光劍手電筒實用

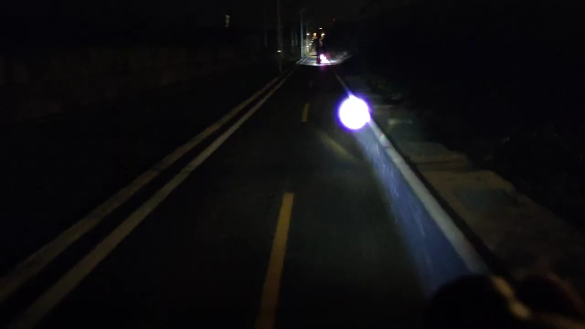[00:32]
OK， 现在这样拍也只能拍得到，因为这边没有路灯啊，完全黑的。啊，现在是集中光源的状态。
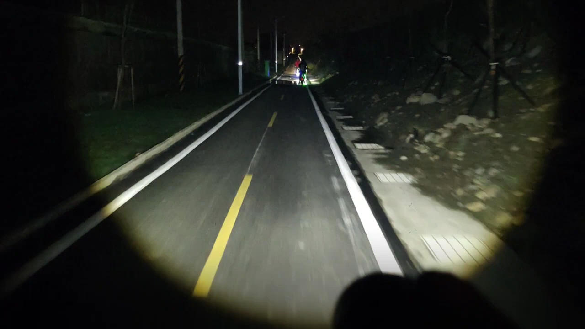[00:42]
啊，然后我们来泛光，还不错吧？现在是完全没有路灯的状态哦，大泛光。然后集中光源，然后车友差不多离我大概20公尺左右的范围，
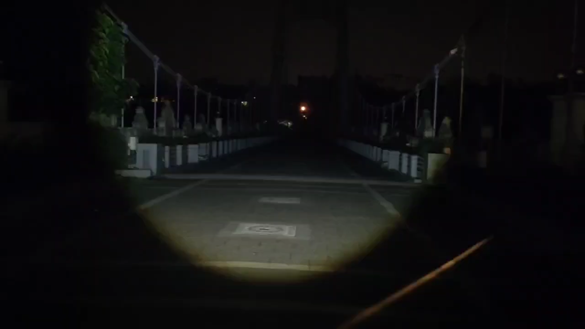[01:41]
我们现在是在大汉桥，桃园的大汉桥，然后我们现在是一个泛光的一个状态，然后我们来直接